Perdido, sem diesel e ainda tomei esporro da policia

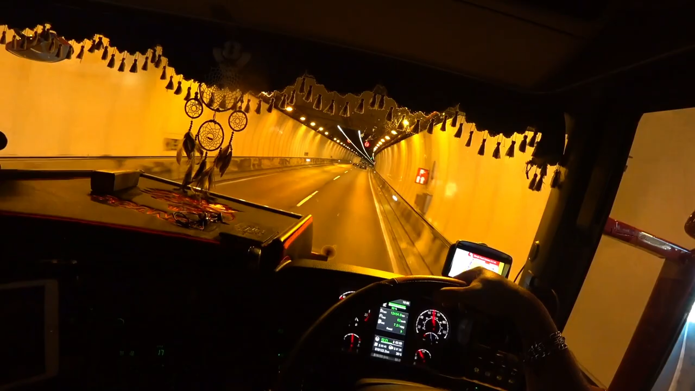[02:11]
Oi. 4 metros. Oi. É, tô debaixo de um túnel aqui, cara. Ah, tá escrito aqui, 4 metros. Entrou nele? Entrei.
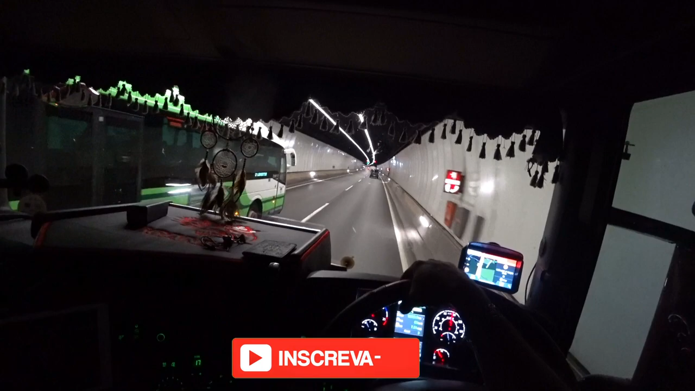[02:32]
Pegou nada não? Hã? Ah? Pegou nada não? O que que tinha que pegar? Ah, não sei, porque o trem tem mais de 4 metros. Olha, eu tô aqui debaixo aqui. Ah, aí tem um radar aí de 80, viu? Já passei, já flechou. Já tomei a flechada já. Tomou?